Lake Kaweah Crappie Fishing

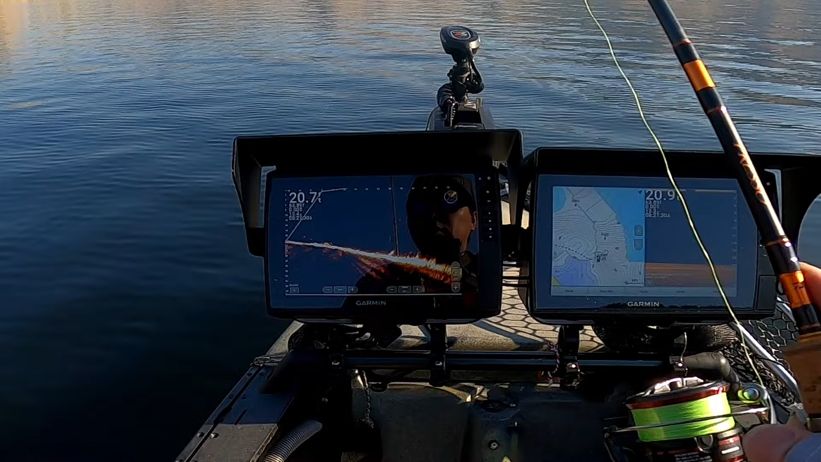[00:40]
He launched before we did, so we'll go find him in a little bit. But I came upon a little school here right off the launcher. Trying to see if I could catch a few, see what they are. Thinking they're bass because they're on the bottom. Right there?
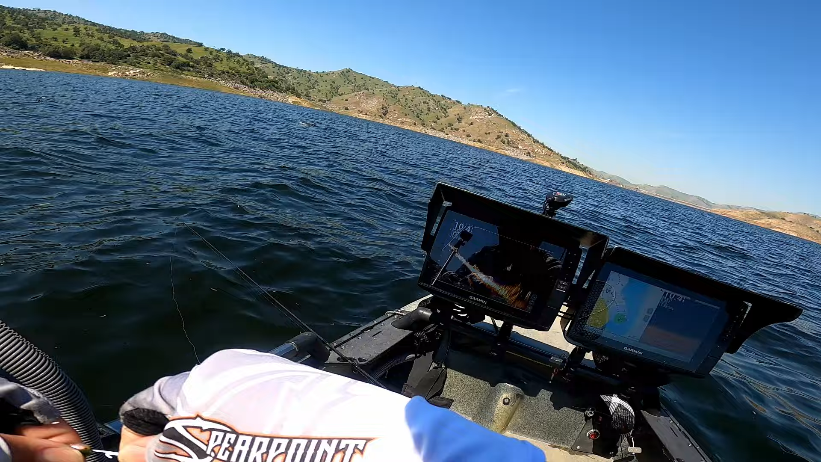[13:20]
There's some right under me as well.